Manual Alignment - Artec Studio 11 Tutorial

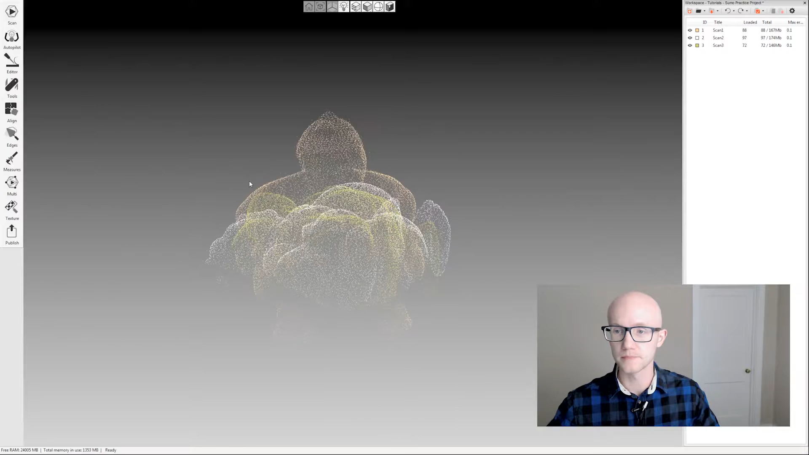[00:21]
and then I'm going to come over to the left hand side of the screen and click the align
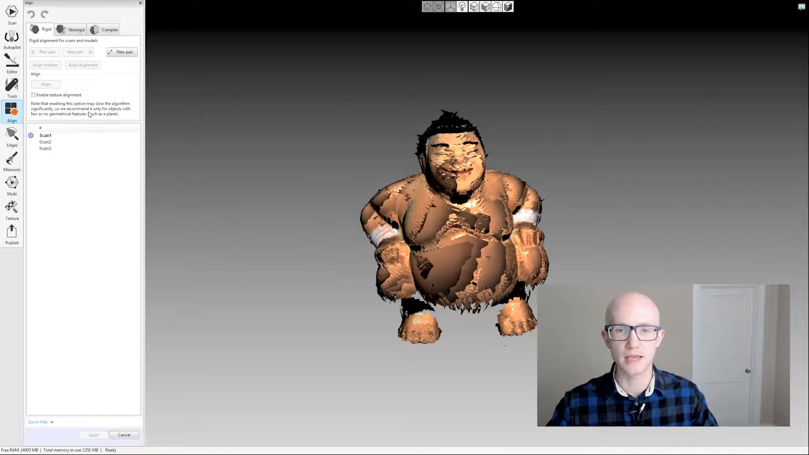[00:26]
tab and we are now within the manual alignment screen. So in the in the window here where you have your 3d data you can just navigate,
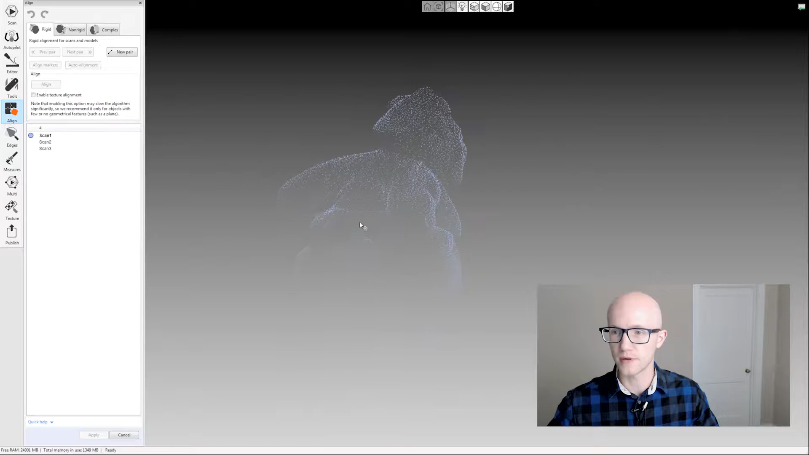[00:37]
zoom in, rotate the model just like you normally would outside of the manual alignment screen.
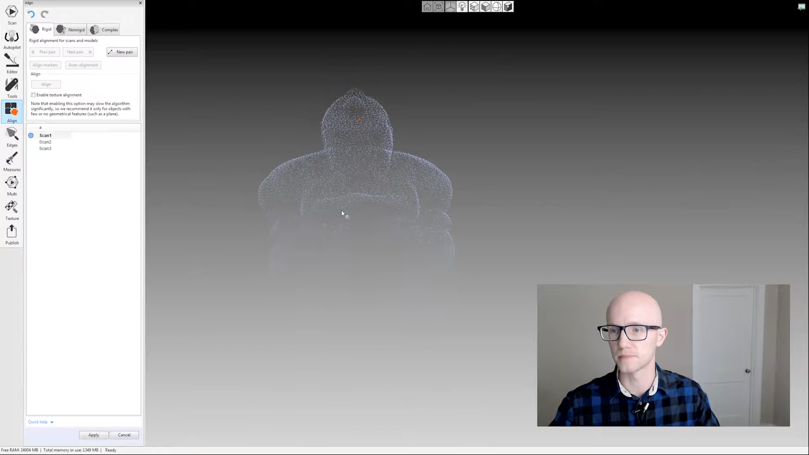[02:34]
Now the manual alignment process involves your registered scan and
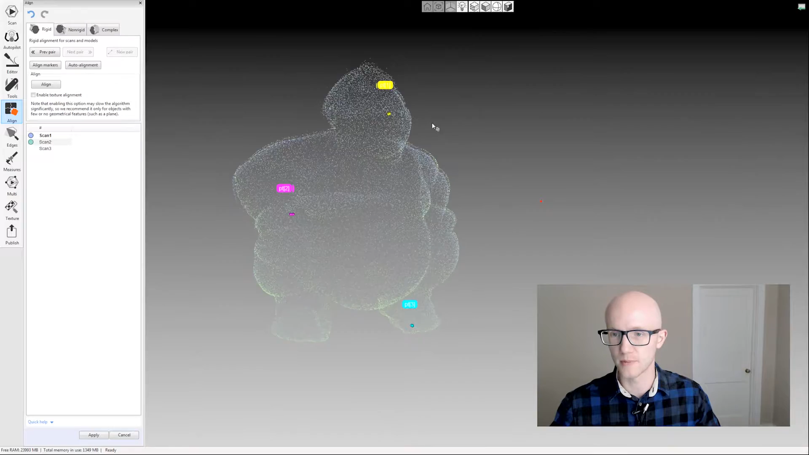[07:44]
aligned you could use that just to make sure that you clicked the right points before clicking the align button on this model you know it wasn't really a big deal it's an easy model so I wasn't going to get any points mixed up.
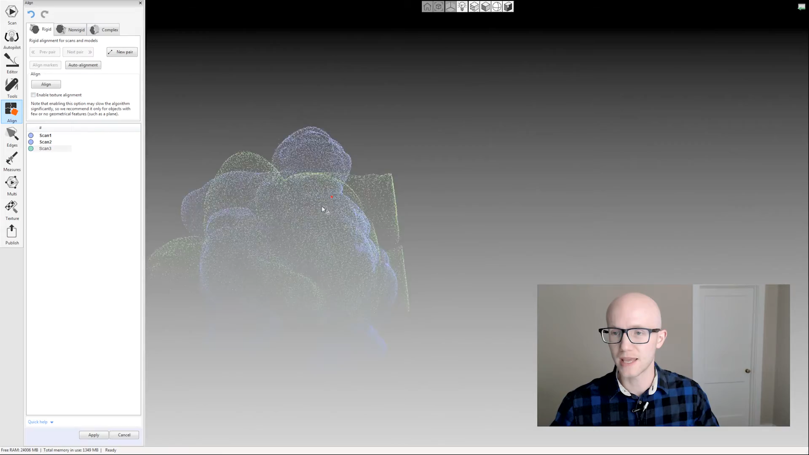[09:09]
keep that off most of the time but where you will probably need to use that is anytime where anytime where you added
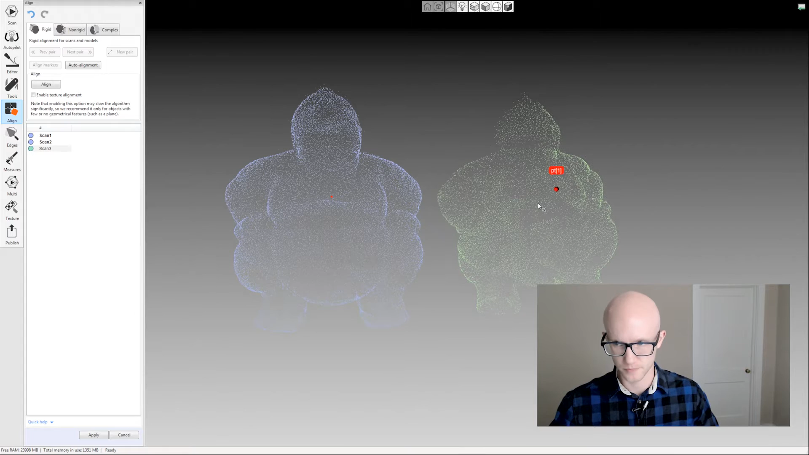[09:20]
texture let's say X marks or or you know some sort of additional color data to your scan model in order for it to scan properly let's say you were scanning a sphere with very little geometry or or a cylinder or something like that with hardly any geometry variation something that's symmetrical that you know the scanner would have trouble tracking across adding
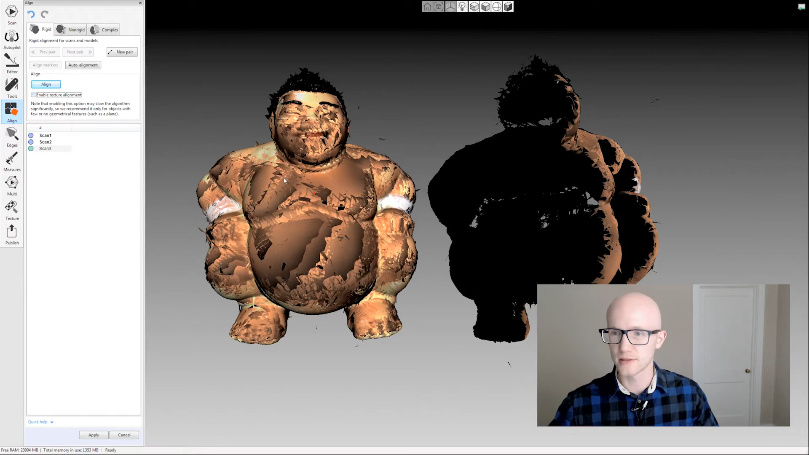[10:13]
your global registration you know some of your other algorithms you'll have to run it with geometry plus texture and that's what this does when you click that instead of just looking at common geometry is going to use the color data as well to help with the alignment most of the time you probably want to keep that off unless
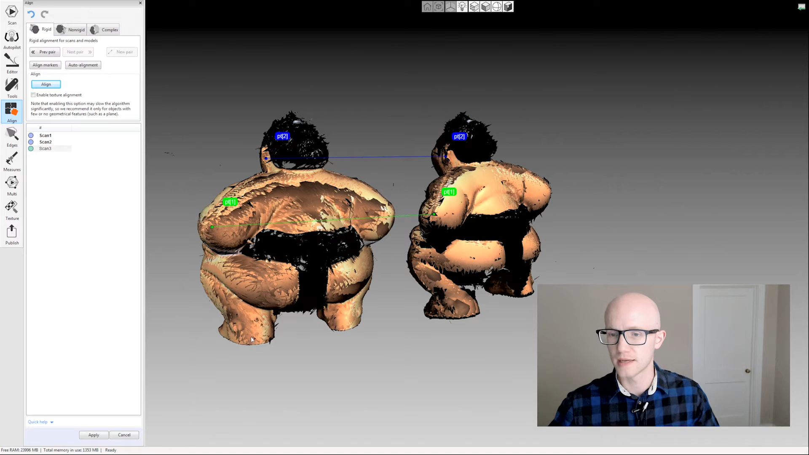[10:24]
you have unless you have trouble with the regular alignment because it does take longer and
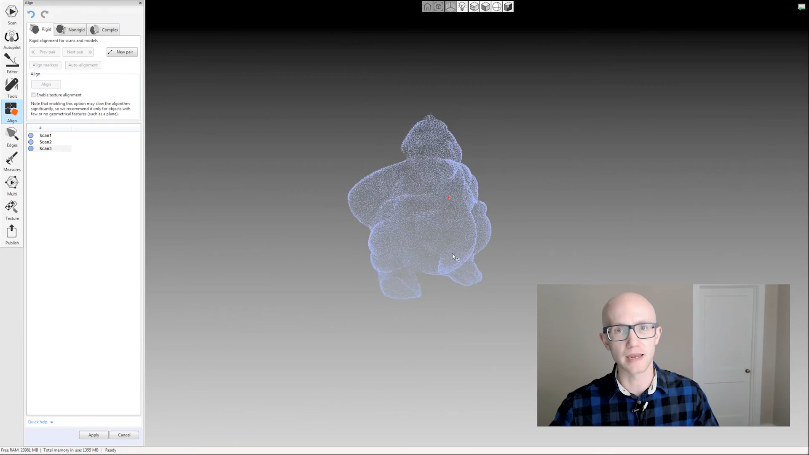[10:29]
it can cause it to fail only if you have bad texture of course okay and that's the manual alignment process that's the standard rigid alignment that's what we covered here just this first tab these other two tabs are more they're they're they're they're not as simple they're more advanced I guess you could say they're more advanced ways of aligning things where if you really want to get into those there is some really good information in the artex studio manual
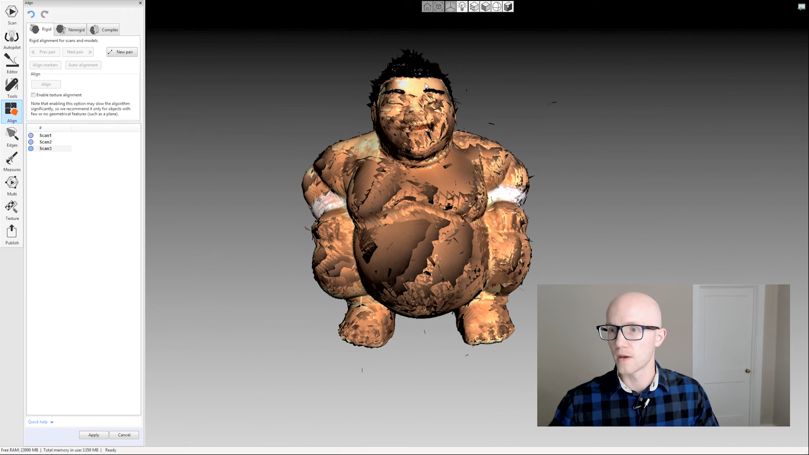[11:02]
when you're done make sure you click the apply button here at the bottom and that's the manual alignment process within artex studio